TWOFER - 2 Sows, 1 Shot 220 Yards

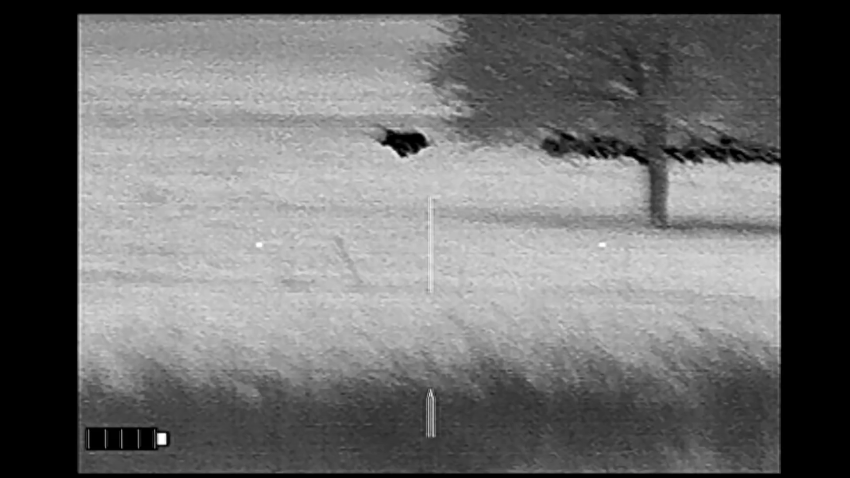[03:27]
The first hog did not have any central nervous system damage.
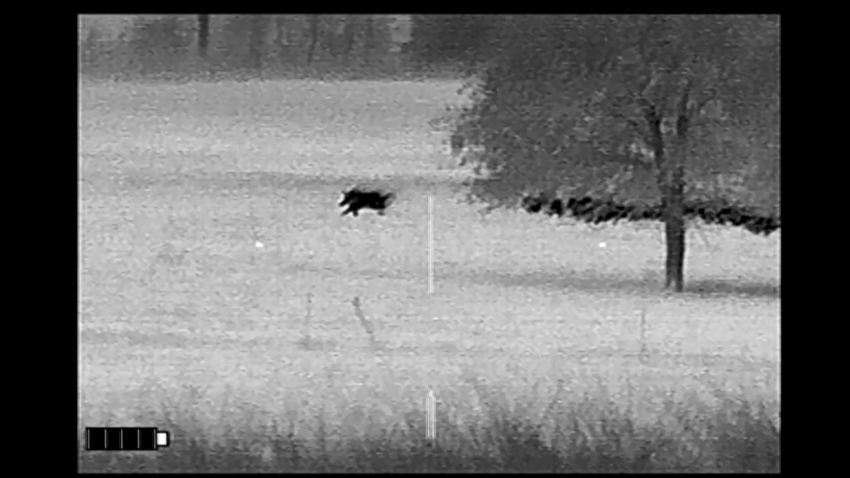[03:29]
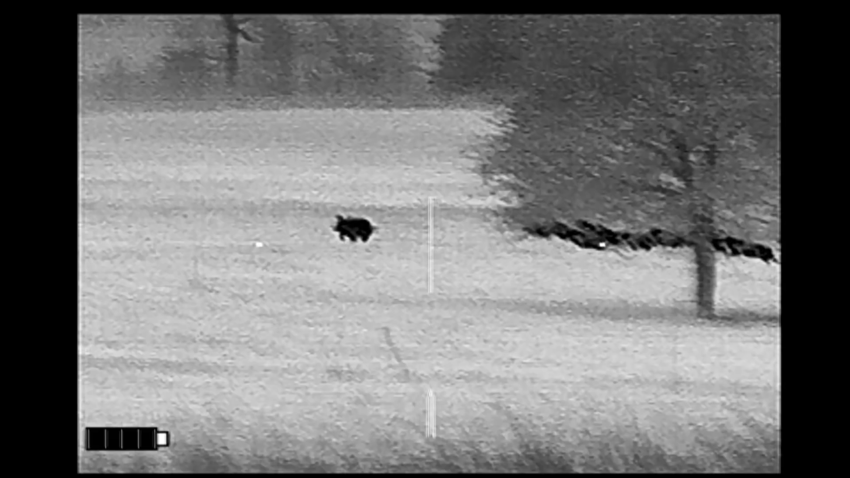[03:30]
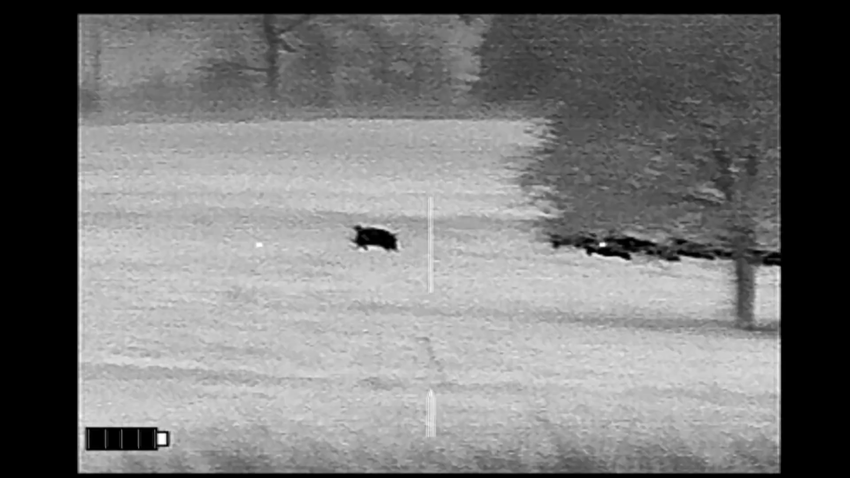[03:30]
And so it continues to run away, bleeding out as it goes.
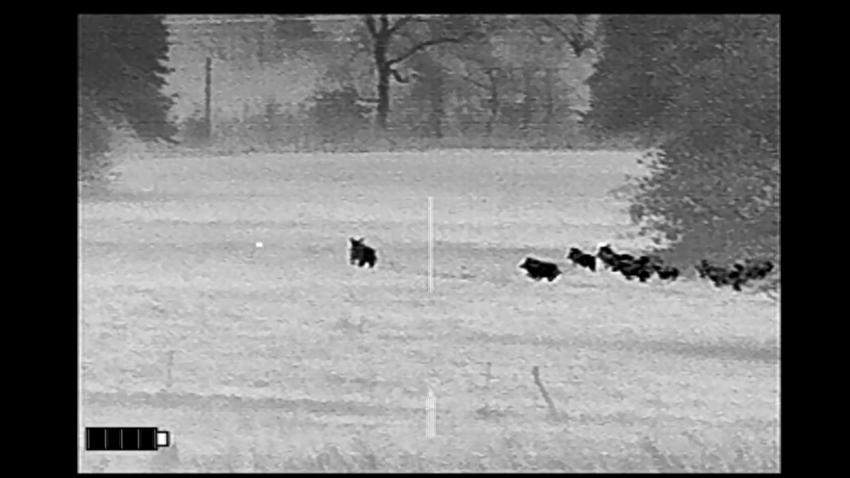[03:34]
Absolutely gushing blood the entire time. And you can see how much blood she's losing.
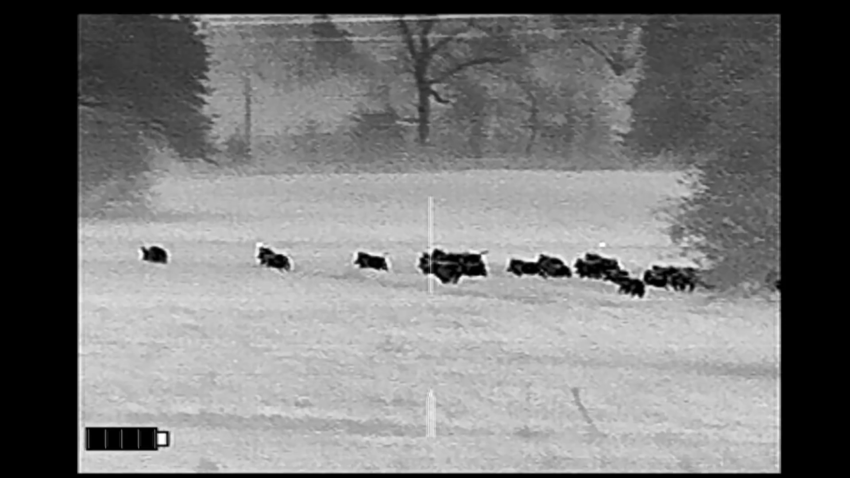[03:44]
At this point, she's run over 100 yards.
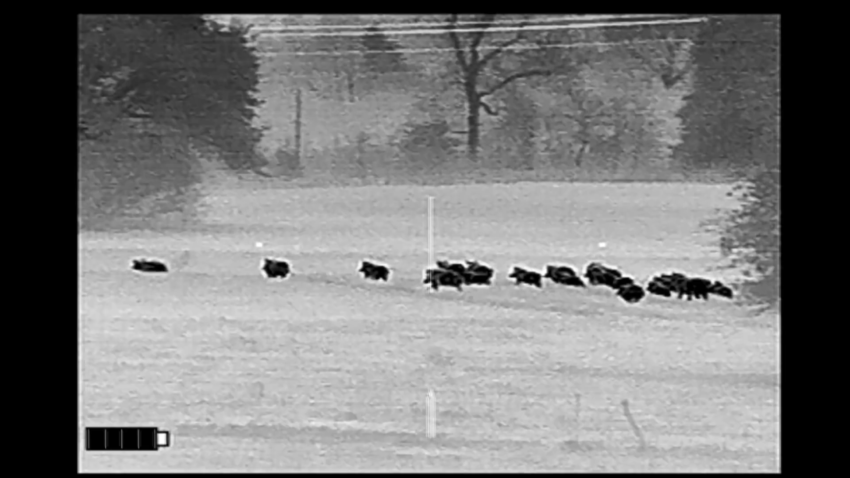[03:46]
And then she disappears behind the trees.
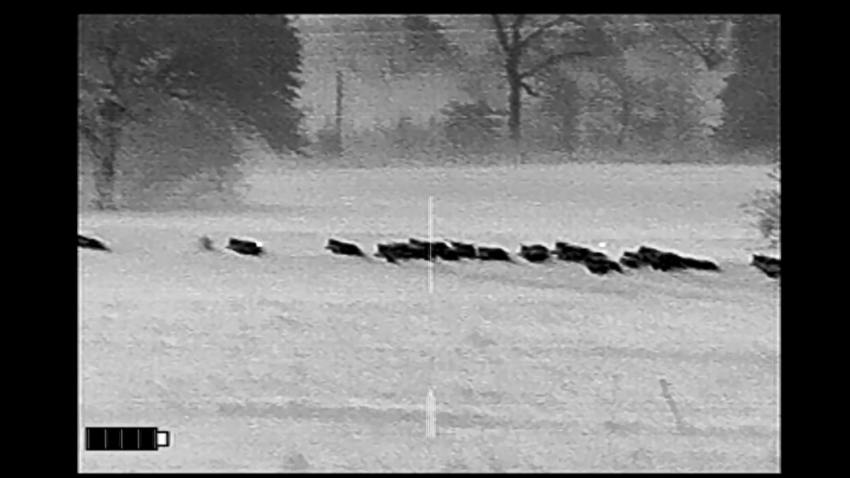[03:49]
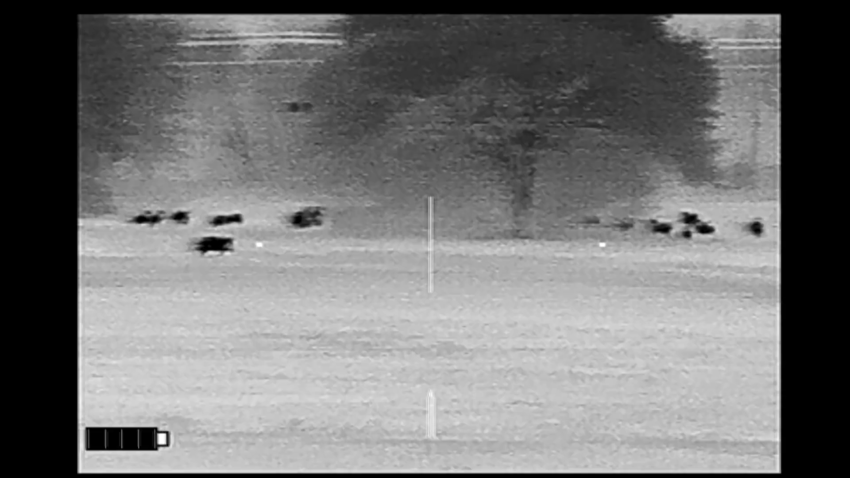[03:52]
Then we pick her up again and she's coming back.
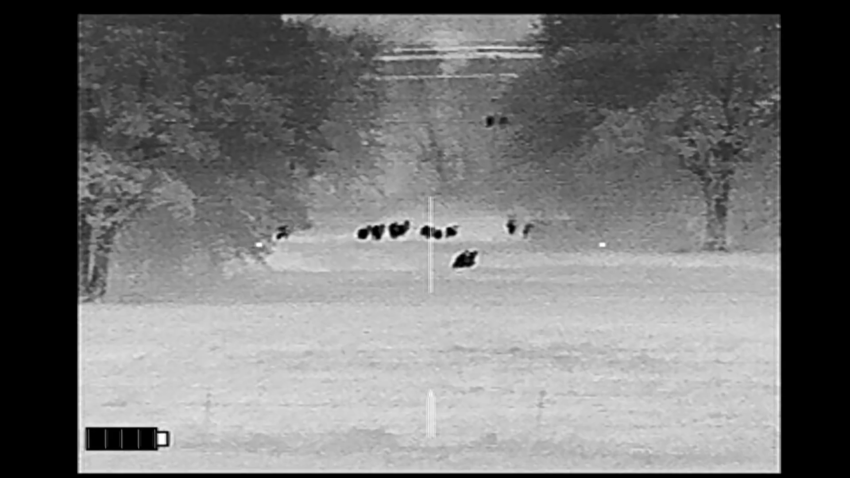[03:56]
And she's still losing blood at this point.
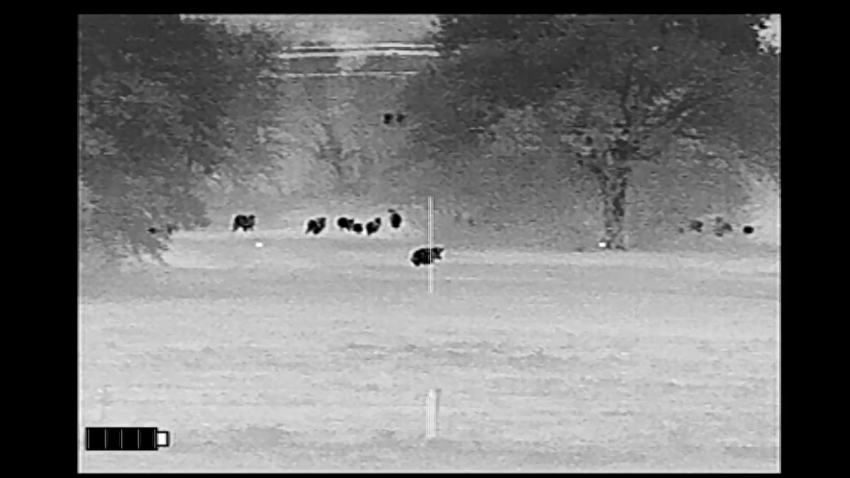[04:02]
By the time she finally collapses, she's gone over 140 yards.
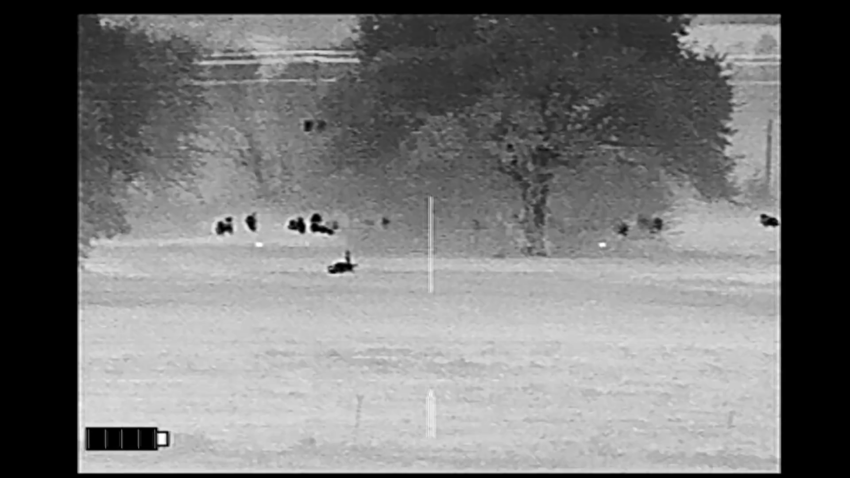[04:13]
And gives one final amazing spurt of blood. And she's done.